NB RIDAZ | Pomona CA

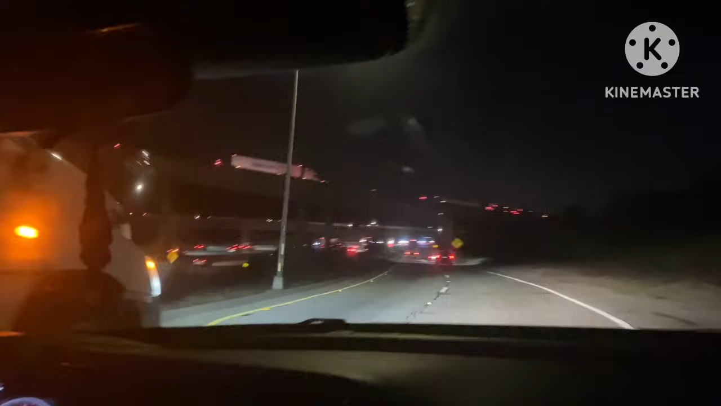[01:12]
Man, it's been a minute since I've been to Pomona. 9 minutes away. Yeah, we already almost here, man. But we're excited, man, because we love the NB Riders. Anywhere we pull up because we love it. We don't ever pull up to nothing that we're not vibing. We're obviously the top of motherfuckers that we love music. But NB Riders is something that we grew up with. So we're super excited because we've never been to an NB Rider concert. So yeah, man, the traffic's kind of clearing up. So let's get there and then I'll show you what's up. Okay, bye. What's going on over here? What are they protesting to? Let me clean my...
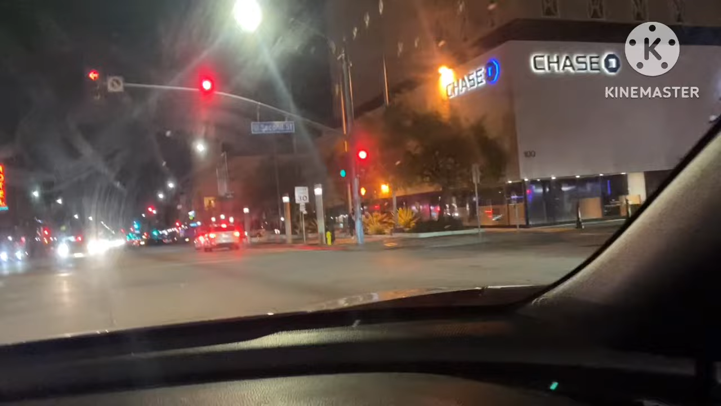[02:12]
Is it downtown? Okay. Art. A colony? It is spicy over here. What's going on? Is this Pomona downtown? Man, it's been a minute since I've been here. Oh, it is the downtown, huh? Oh, yeah. I like it. Oh, baby.
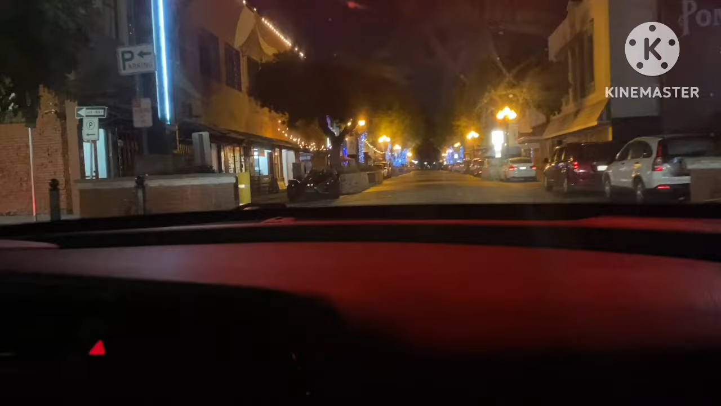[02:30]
Oh, that's a parking. All right. I love downtown.
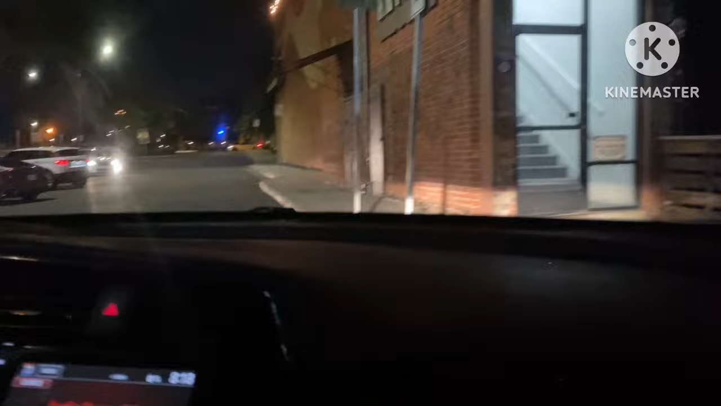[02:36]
Something about me. Yeah, this is Trino talking. I love. Wait. No parking.